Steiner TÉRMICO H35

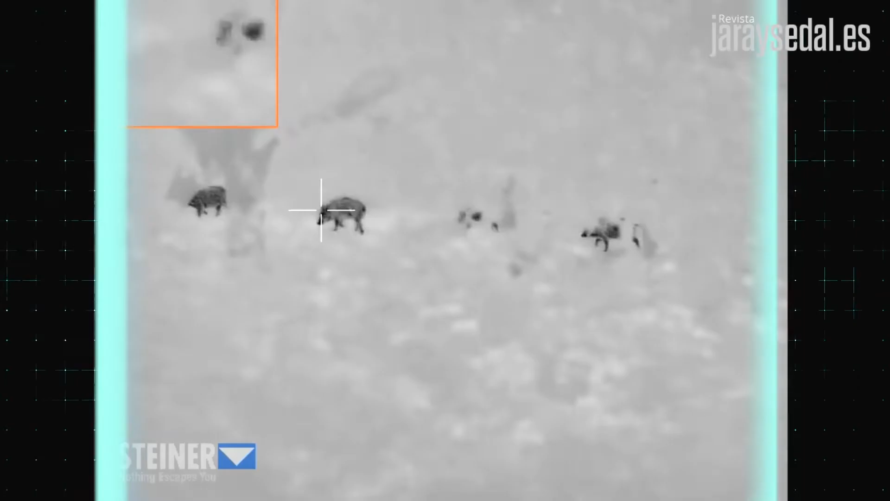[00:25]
A BEM de más, selecciona mejor.
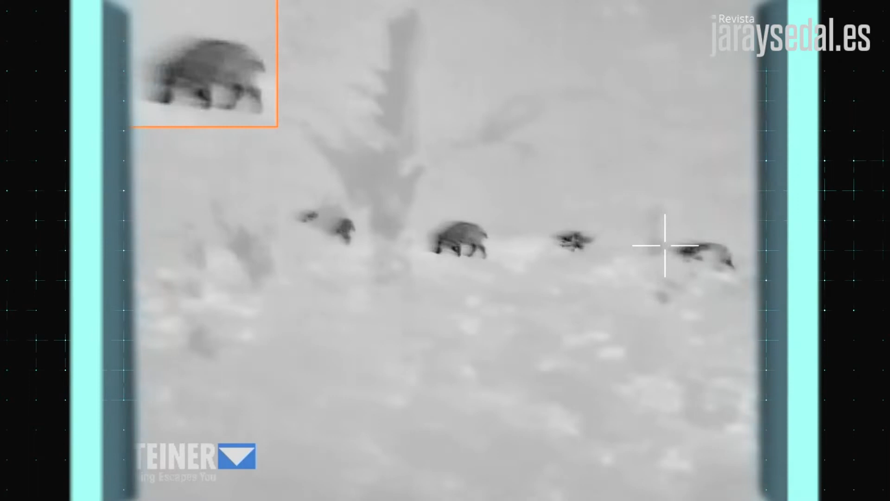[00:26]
Steiner Nighthunter H35. Vente la oscuridad. Haz que brillen.
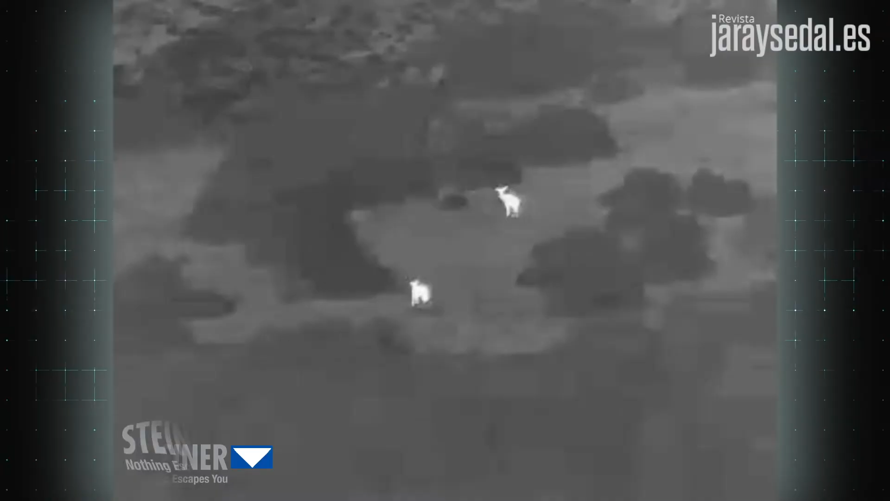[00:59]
Capaz de detectar un ciervo a 2.600 metros, el Nighthunter H35 es el resultado de la unión entre un
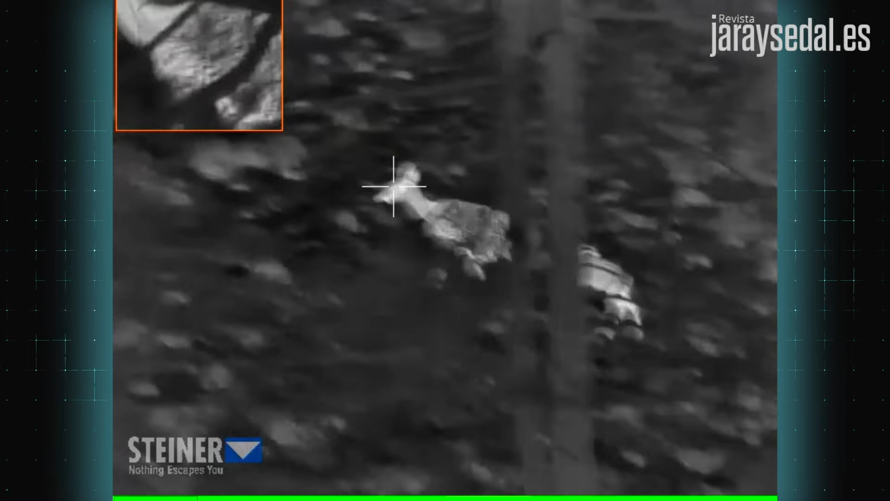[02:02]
Ideal para diferenciar entre animales adultos, machos o hembras, en cualquier condición atmosférica,
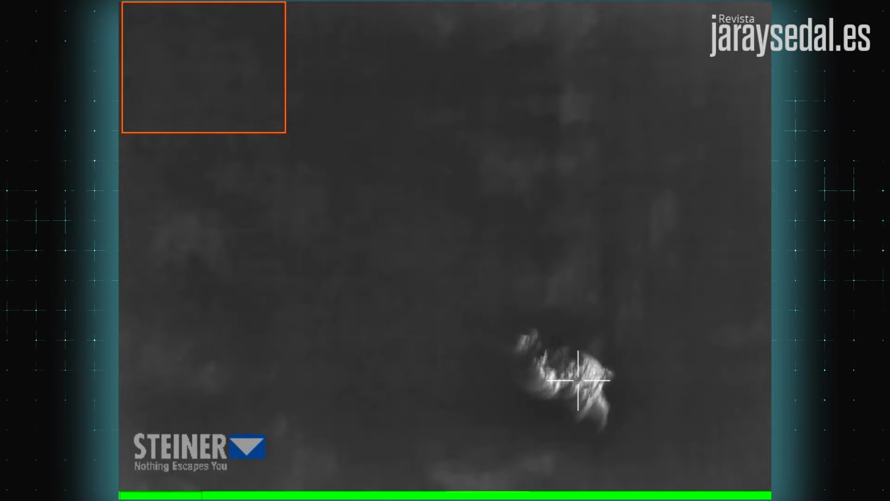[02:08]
incluso con vegetación densa o entre rocas calientes.
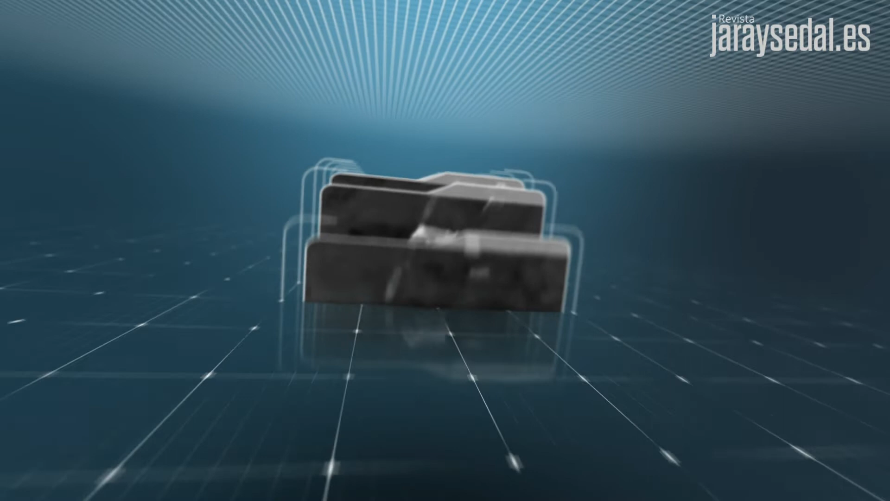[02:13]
Su frecuencia de imagen de 50 Hz nos ofrece una imagen muy real en movimiento.
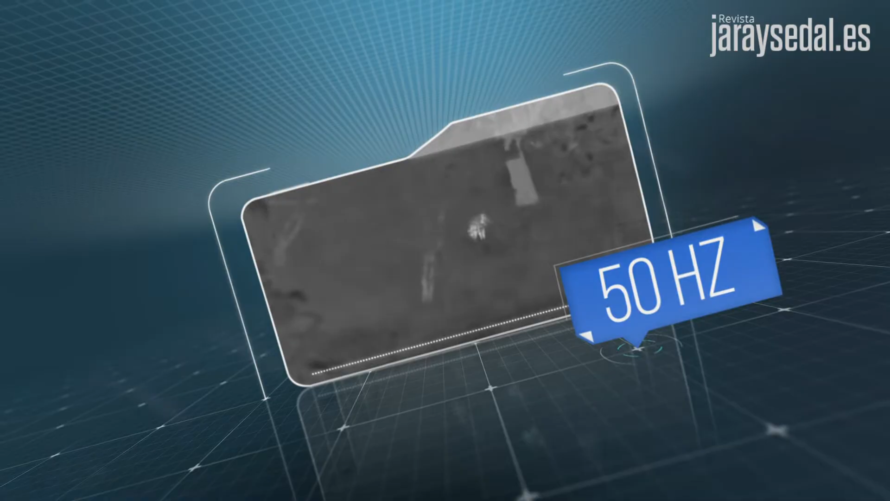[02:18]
Con varios idiomas disponibles, entre ellos el castellano, su menú es intuitivo y de fácil manejo con sus cinco botones,
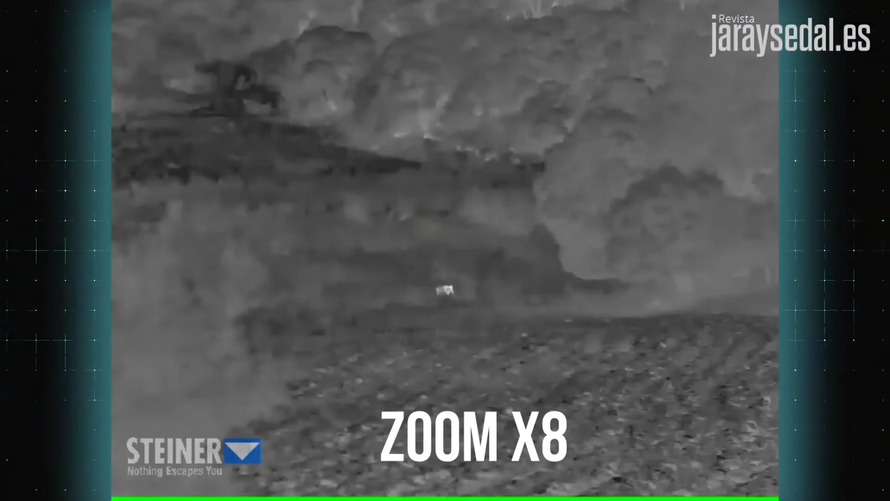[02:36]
En cuanto a su zoom digital, podemos ampliar la imagen hasta 8 veces y complementarlo con la función Picture-in-Picture,
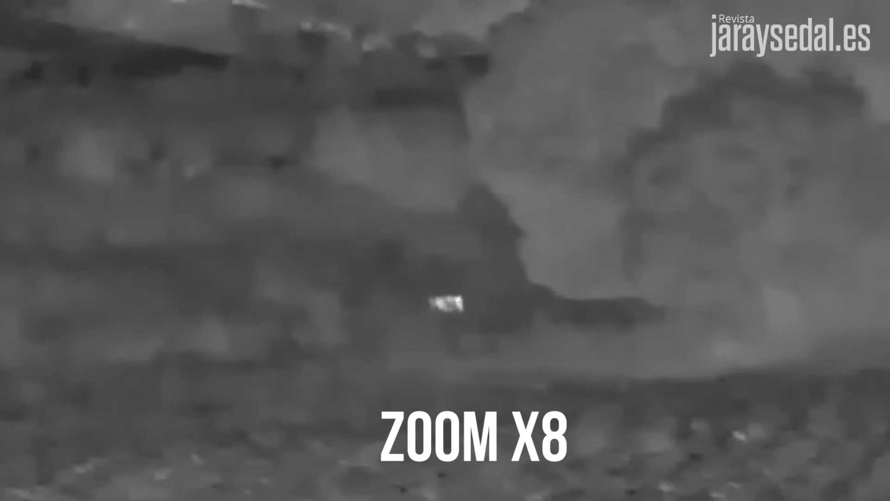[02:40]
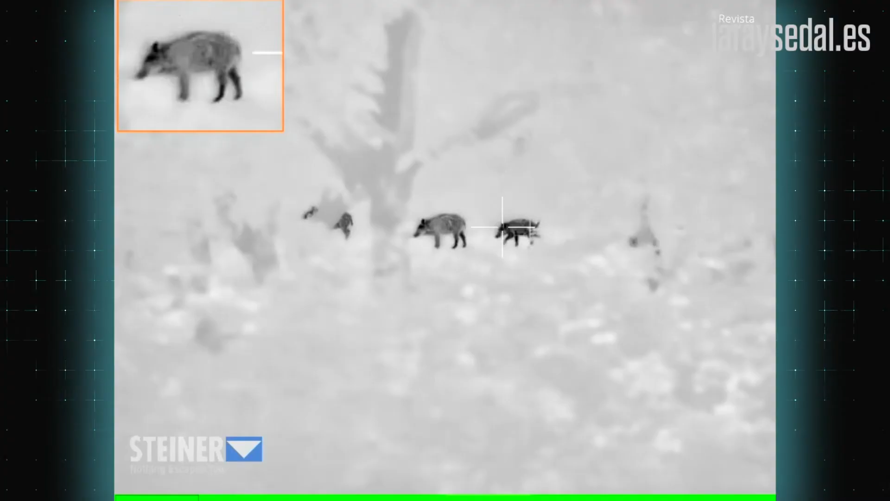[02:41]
que permite tener en un recuadro la imagen ampliada sin perder el campo de visión.
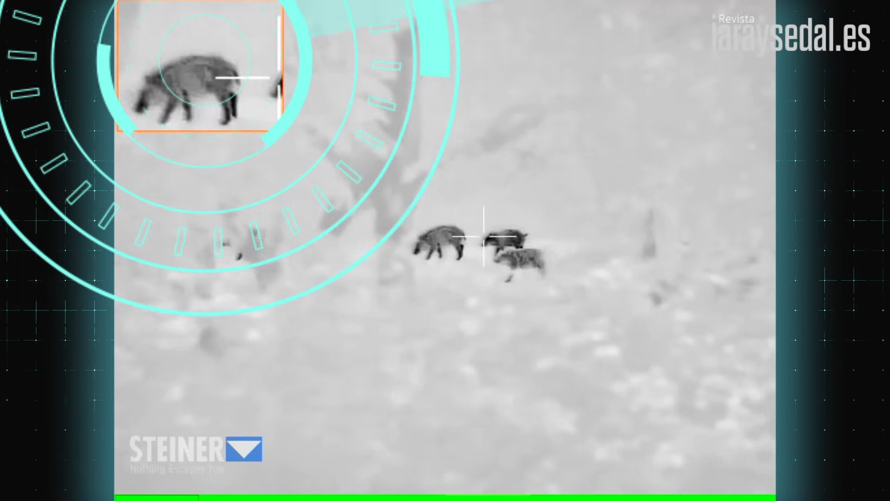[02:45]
Una característica interesante es el Hot Spot Tracking,
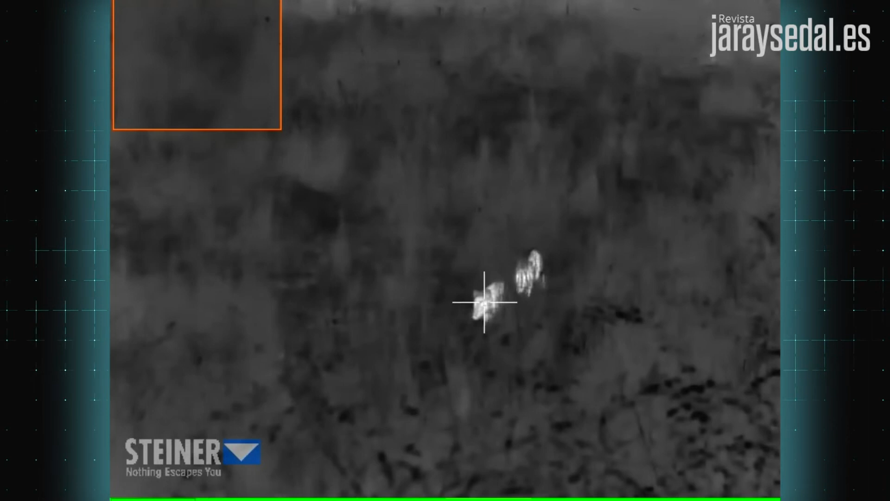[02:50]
que marca con una cruz el punto más caliente de la imagen.
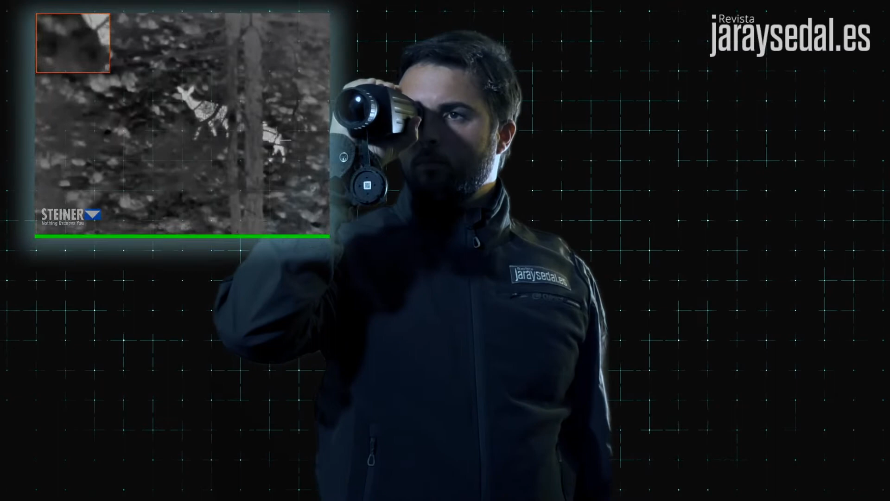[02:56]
Para mejorar la observación según las condiciones, podemos elegir entre cinco modos de color.